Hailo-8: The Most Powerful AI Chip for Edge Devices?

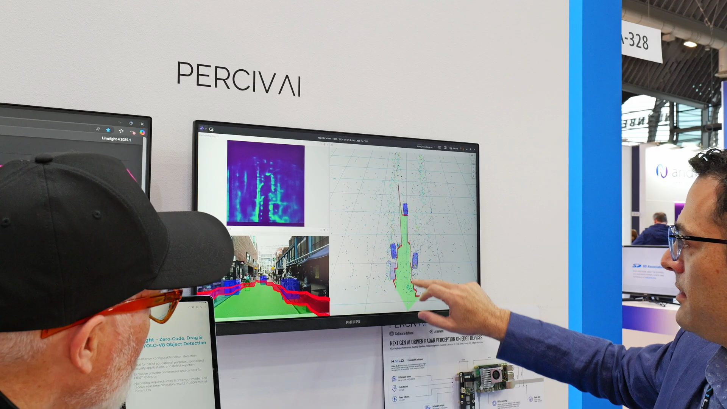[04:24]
understanding the drivable space, the different objects.
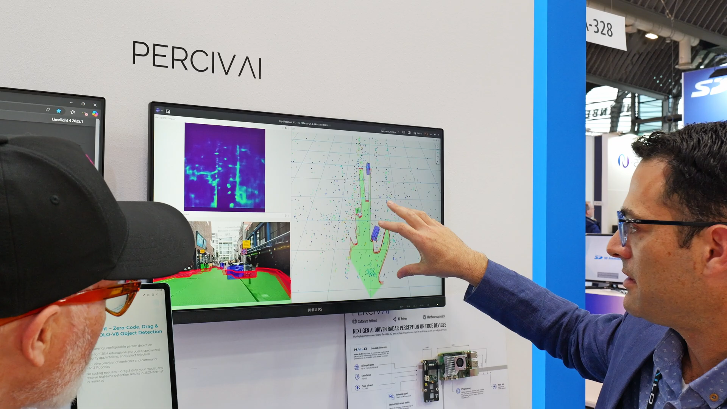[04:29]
Everything is being computed and inferenced on the Halo device. This visual point is only for the reference.
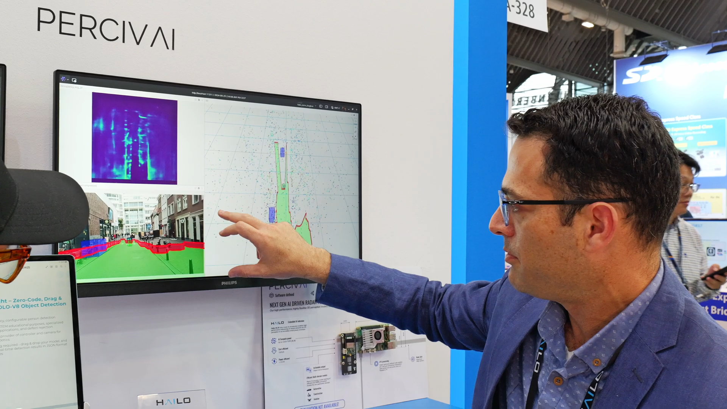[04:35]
It's not part of what the system actually sees. It's only for the...